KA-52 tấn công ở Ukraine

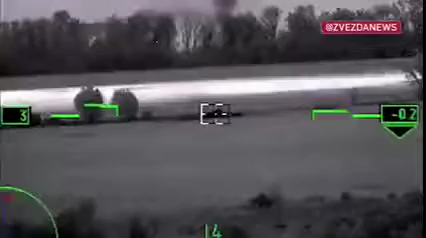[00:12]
Работаем, работаем. Блин, стоп, не подходи.
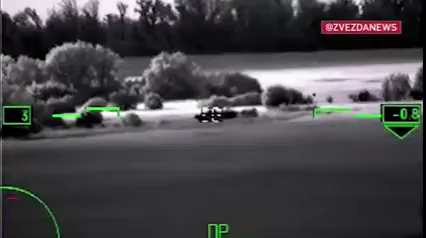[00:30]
Попал. Задание подтверждаю. Молодцы, отход от СО. Все, уходим. Все, спасибо большое, ребят, с Богом.